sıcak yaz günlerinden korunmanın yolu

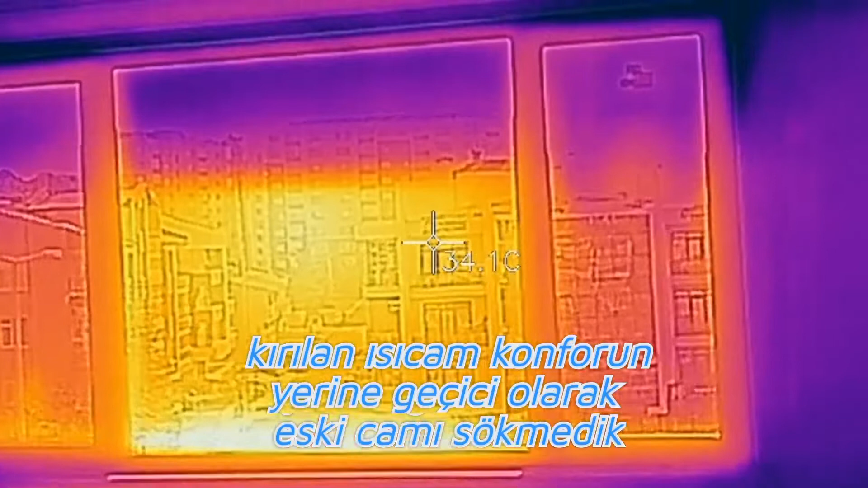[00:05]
On screen: spot 34.1°C
Evet şu anda bu peynirlere de camı kırdık ortadaki camı takamadık ortadaki cam yeşil
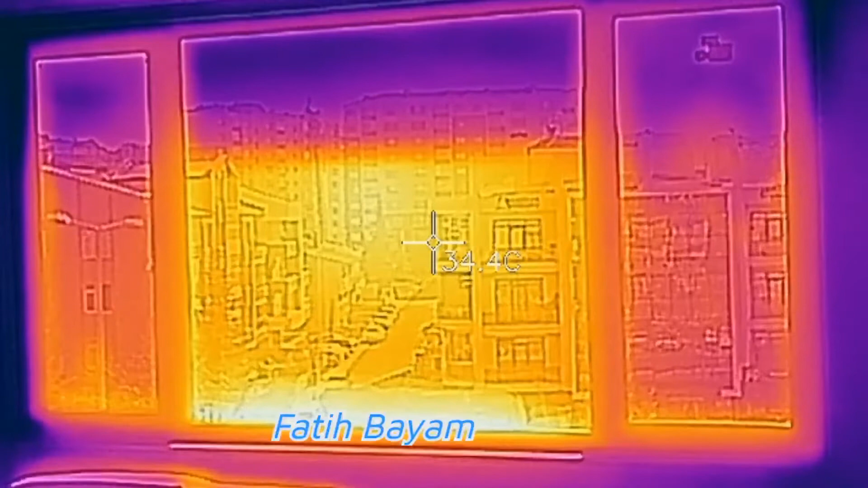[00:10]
On screen: spot 34.4°C
desenli bir cam bakın güneş var dışarıda çok şiddetli bakın 33-34 derece geliyor yandaki cam ısıcam konfor ısıcam konfor güneş ısısını böyle ısısı derken böyle zararlı güneş ısısının ne kadar böyle kırdığını görüyorsunuz yani 25-26 derece bu
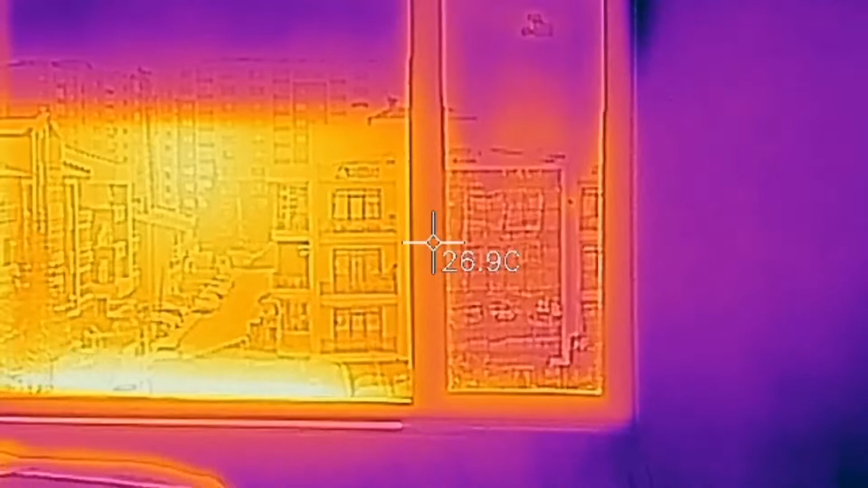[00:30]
On screen: spot 26.9°C
cam 34 derece yani 7-8 derece daha iyi yalıtım
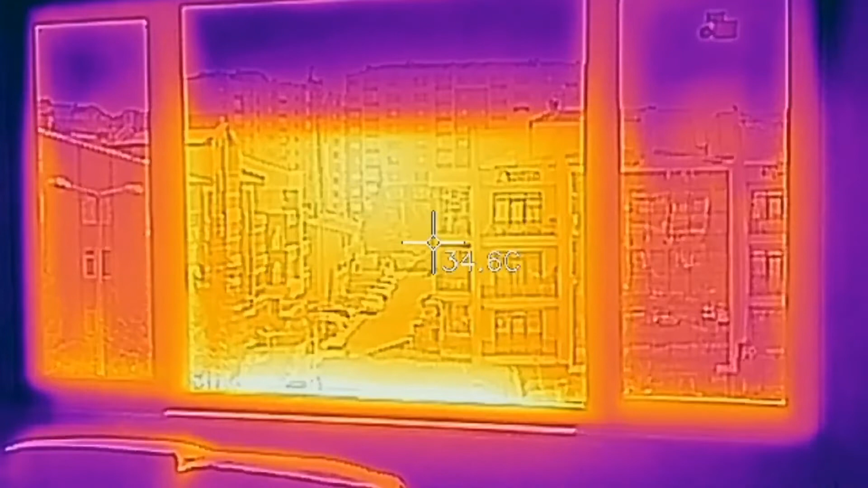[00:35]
On screen: spot 34.6°C
yapıyor amacına ulaşmış hayır 6 derece geliyor bu da dıştan görünüşü 10 derece geliyor neyse
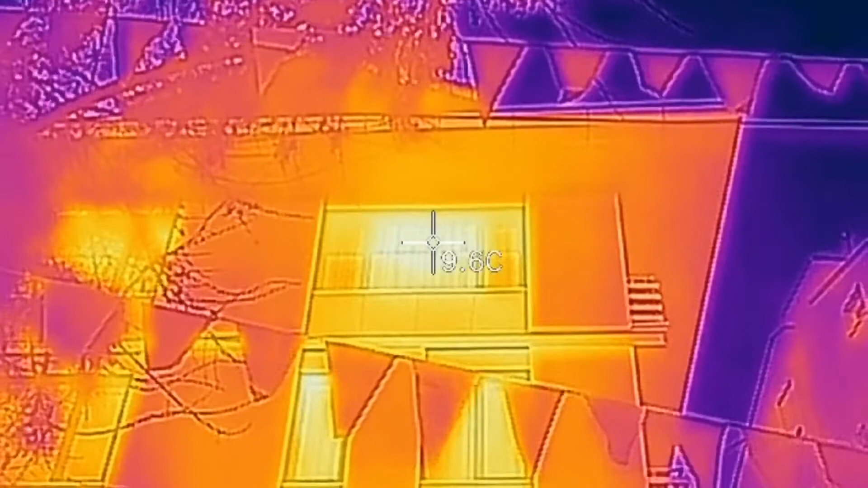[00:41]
yanındaki cam ısıcam konfor bakın 6.4 derece
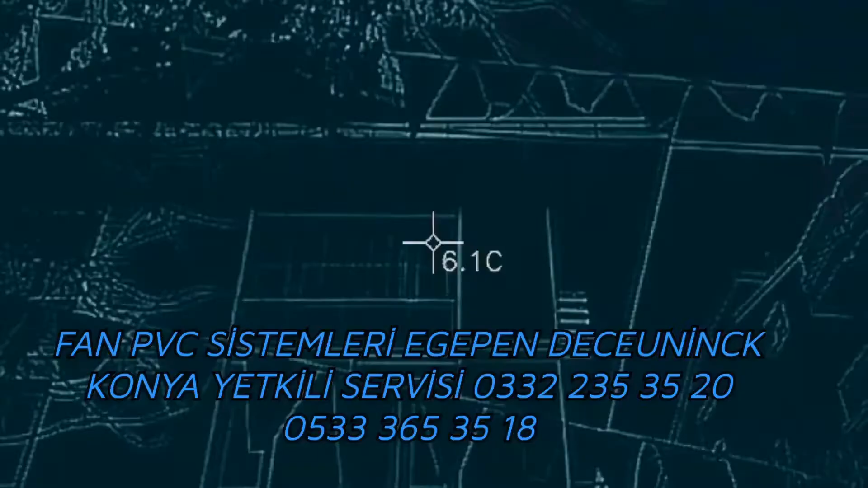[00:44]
On screen: spot 6.1°C
geliyor 6 derece geliyor gördünüz mü yalıtımlı camın dışarıyı ısıtmamanın ne kadar önemli olduğunu
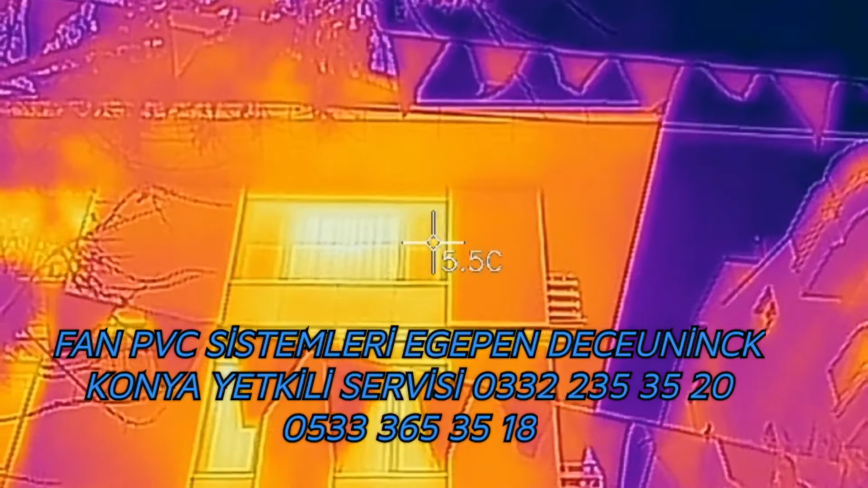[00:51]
görüyorsunuz aşağıdaki pencerelerde basat sıradan cam hep fark ortaya çıkıyor